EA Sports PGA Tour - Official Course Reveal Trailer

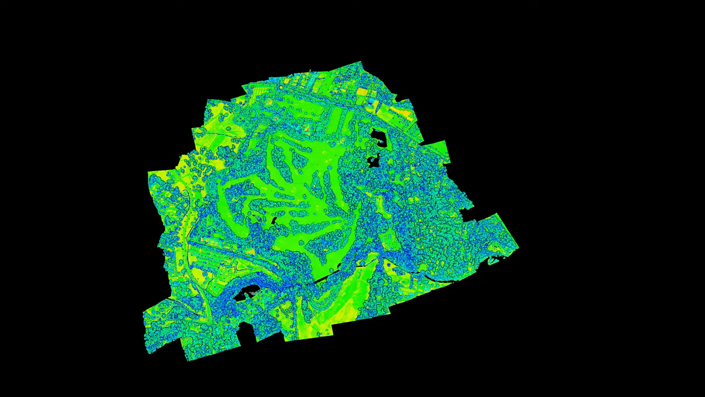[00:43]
data point density and a higher level of realism than scans from publicly available sources.